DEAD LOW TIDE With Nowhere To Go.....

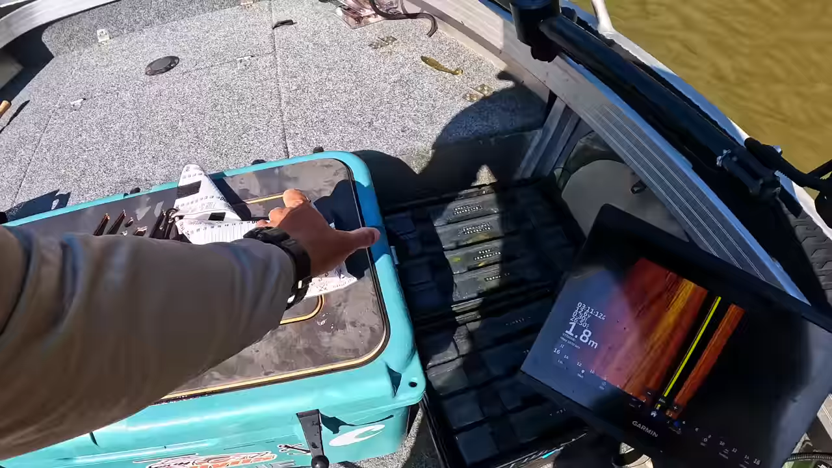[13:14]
On screen: depth 1.8 m
get a little feed mate i will nick him in the back it was just here somewhere that i saw it
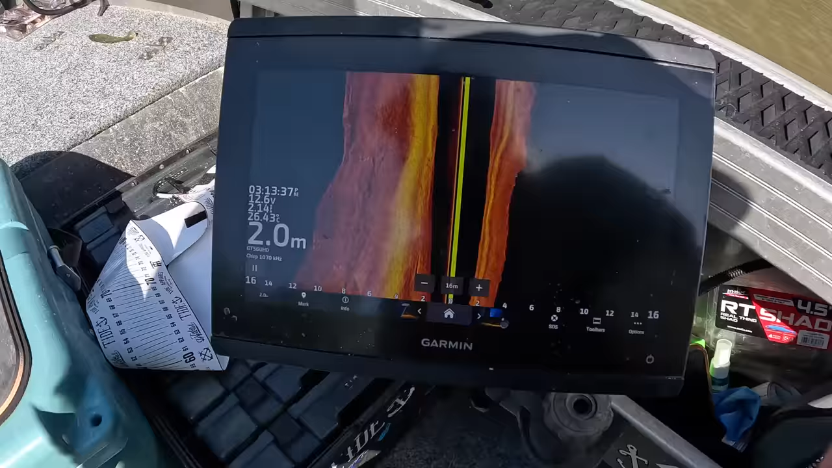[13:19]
On screen: depth 2.0 m
there we go a little lay down
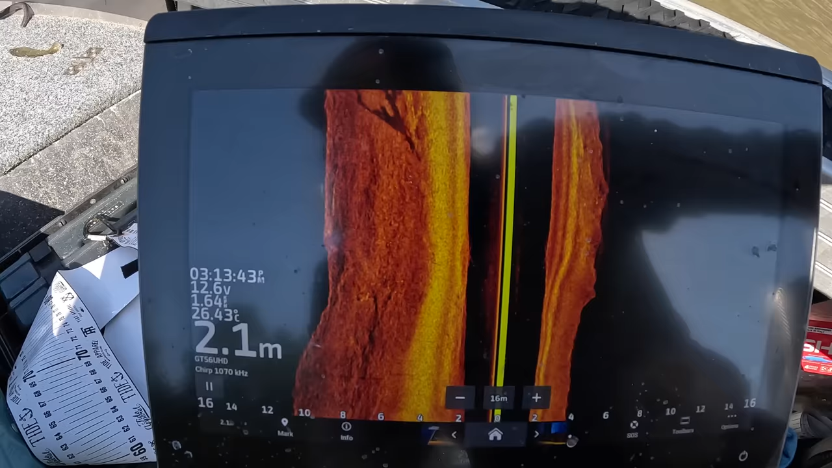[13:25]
On screen: depth 2.1 m, water 26.43°C
that's all we saw on the sounder and i just thought i'll just chuck this prawn in and see how we go
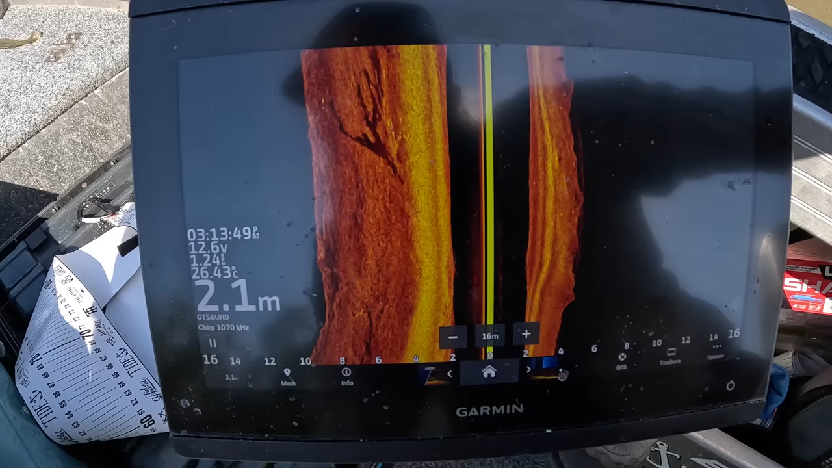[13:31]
On screen: depth 2.1 m
and that little finger's a result you can see a couple of nice branches off it
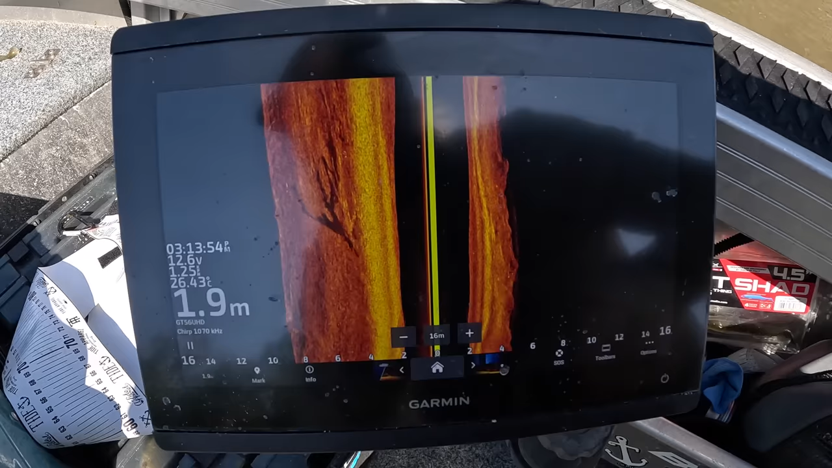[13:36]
On screen: depth 1.9 m
i can't see any more fish in there but i will give it another cast that's